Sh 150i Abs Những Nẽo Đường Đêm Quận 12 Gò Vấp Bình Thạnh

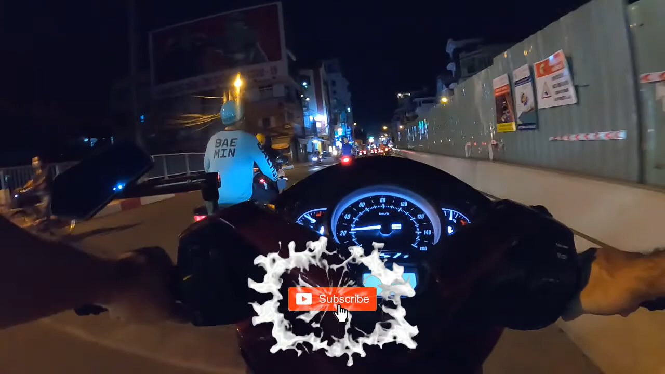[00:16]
À, đường này là đường Lê Quang Định, nối dài.
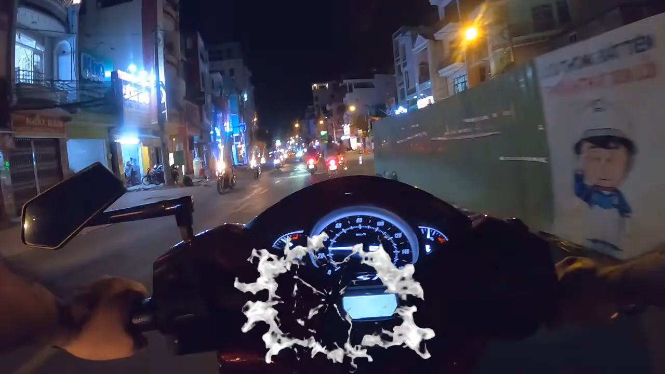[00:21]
Đây, phía trước là chợ Gò Giáp nha. À, đang đi vô rừng cấm. À, khu vực Gò Giáp này đã bỏ những cái đầu trắng rồi. Xe thông suốt, người qua đi lại.
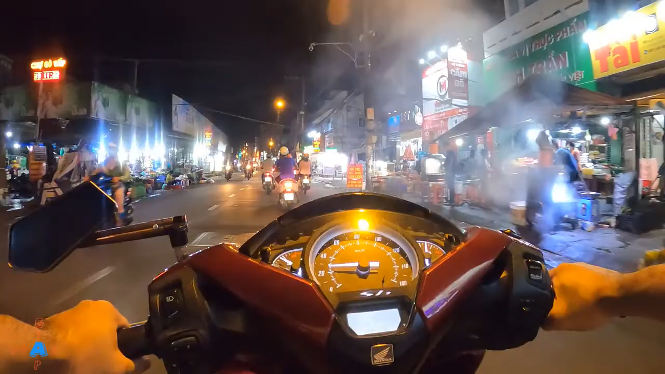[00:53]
Lê Quang Định và ngã tư Nguyễn Thái Sơn.
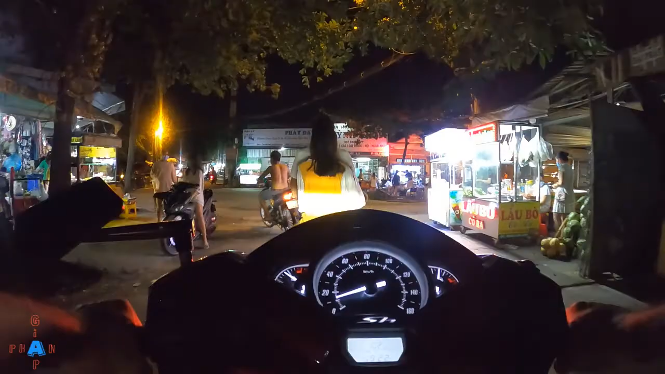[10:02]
Tới khu này nó cái đuôi nó quấn rồi. Đó, khu này là vẫn còn đông đúc luôn,
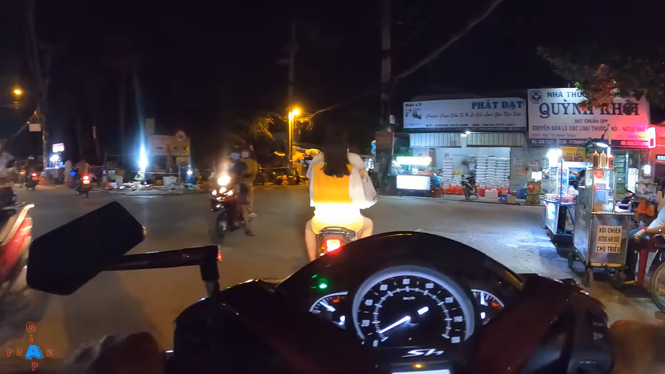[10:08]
hầm gót luôn, nhưng mà chợ cũng như dẹp hẳn là ồ chợ đó không dây rồi.
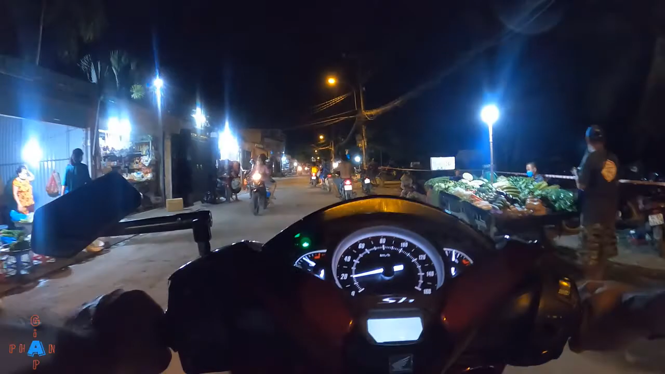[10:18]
À, vẫn buôn bán hàng ăn hàng uống, chủ yếu là ăn thực phẩm.
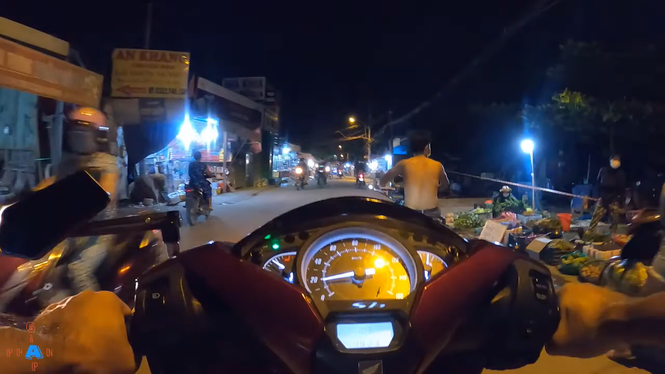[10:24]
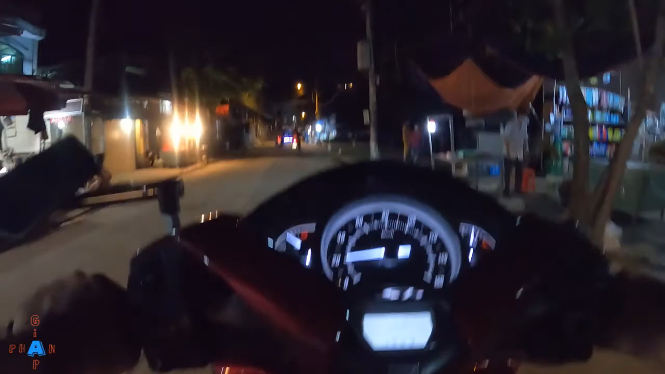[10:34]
Phía tay trái hơi tay trái là cũng gần không hả? Kiosk chợ rồi.